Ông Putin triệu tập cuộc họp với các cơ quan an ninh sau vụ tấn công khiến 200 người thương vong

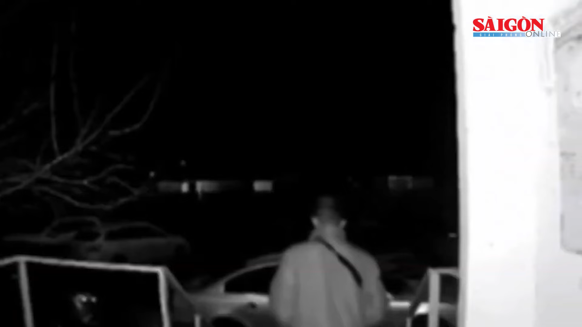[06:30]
nguồn tin từ kỳ F của Reuters nói rằng kết quả đang được xác minh. Trong đoạn video mà Reuters có được, người ta thấy một người đàn ông đang lắng nghe tiếng gầm động cơ, sau đó là chớp sáng và tiếng nổ cùng tiếng còi báo động. Reuters nói rằng họ đã có thể xác nhận vị trí từ thông tin địa chỉ trên đoạn video an ninh, thiết kế tay vị biển hiệu ở lối vào tòa nhà và thảm thực vật khớp với hình ảnh hồ sơ về địa điểm đó. Reuters cho biết thêm, họ cũng có thể xác nhận thời gian hiển thị trên video, khớp với tuyên bố từ một nguồn tin tình báo Ukraine khi nói chuyện với Reuters.